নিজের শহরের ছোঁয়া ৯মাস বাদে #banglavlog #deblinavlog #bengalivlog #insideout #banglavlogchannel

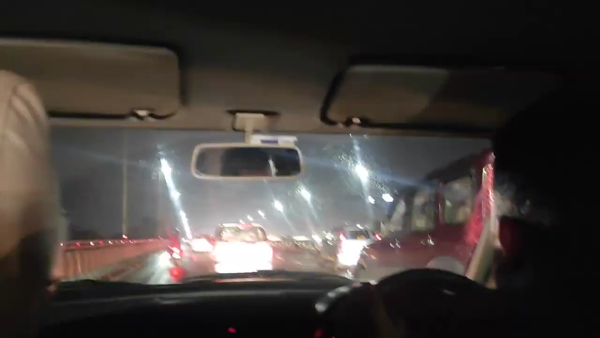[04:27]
কারণটা হচ্ছে সানডে হলেও ওই বৃষ্টি হয়েছে, দেখতেই পাচ্ছ ব্রিজটা পুরো জলে ভেজা।
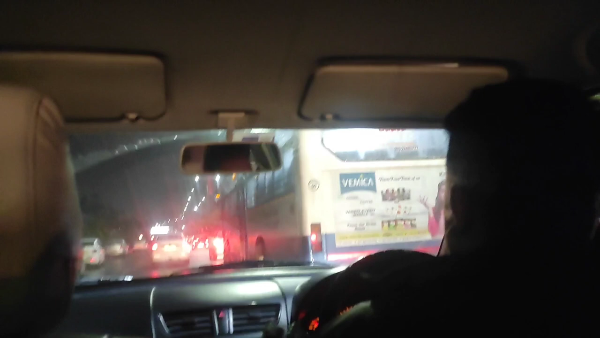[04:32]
তো এই 2-3 জায়গায় আটকেছিলাম, আদারওয়াইজ আর সেরকম হ্যাপা পোয়াতে হয়নি। আর আমরা ঢুকে গেছি অলরেডি ব্যাঙ্গালোর এয়ারপোর্ট। তো ব্যাঙ্গালোর এয়ারপোর্ট হিউজ এয়ারপোর্ট, ভীষণ বড়, ভীষণ সাজানো গোছানো, দেখতেই পাচ্ছ জায়গাটা।
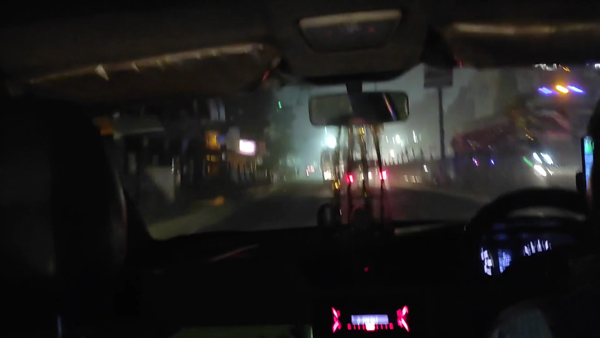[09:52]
কারণ আমরা জ্যামে একটু ফেসে গেছিলাম, এই রাস্তার কাজ চলছে তাই জন্য।
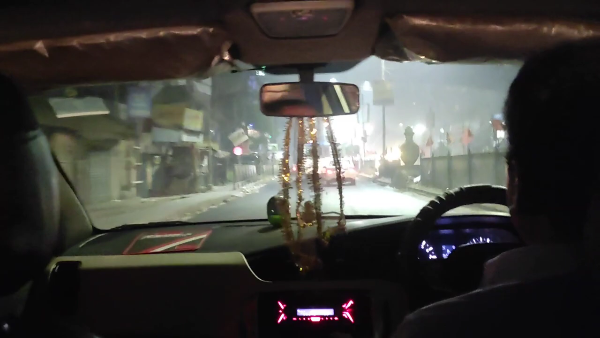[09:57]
আর এখানে তো সারা বছরই মোটামুটি রাস্তার কাজই চলতে থাকে, তারপরে আবার ভাঙচুর হয়, এসবই চলে। তো চলো আর কিছুক্ষণ মোটে।